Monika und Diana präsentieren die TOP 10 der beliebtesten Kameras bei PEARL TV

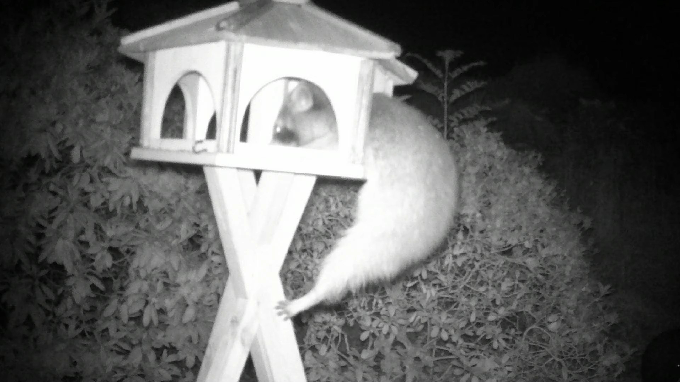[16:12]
Du siehst die nicht. Ja, und das ist mein Vogelhäuschen. Und die kommen fast jede Nacht. Und das, was die Vögel übrig lassen, das vernaschen die Waschbären. Ja, ich habe die auch nicht vertrieben, weil ich finde die super süß. Und ja. Die machen ja nichts kaputt. Ja, aber die sind wie ein Staubsauger. Das ist wirklich phänomenal. Ich finde das unglaublich spannend, weil wir haben uns natürlich schon vor der Sendung darüber unterhalten. Und da hat der Ralf mir erzählt, dass er tatsächlich eigene Videos hier hat, wo man diese Waschbären sehen kann und auf einem großen Hof lebt, wo viele Tiere sind. Das fand ich unglaublich interessant.
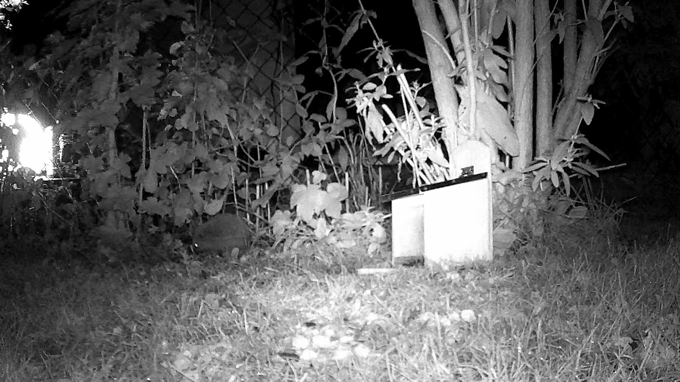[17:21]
Und natürlich gibt es hier, das ist zum Beispiel, Ingo war dann auch wirklich ganz heiß drauf und er hat bei sich mal im Garten geschaut, was so nachts keucht und fleucht. Und das ist ein Igel. Ja. Ja, also da siehst du auch ein nachtaktives Tier und da kannst du Aufnahmen machen, das ist wirklich schön. Und vor allem, du behältst sie nicht nur in deinem Kopf, sondern du kannst sie dann auch allen anderen zeigen. Ja. Ich habe die Videos natürlich an meine Tochter geschickt und die hat sie den Enkeln gezeigt. Die sind fast ausgeflippt. Boah, und vor allem, auch wichtig, diese unglaubliche Grauabstufung.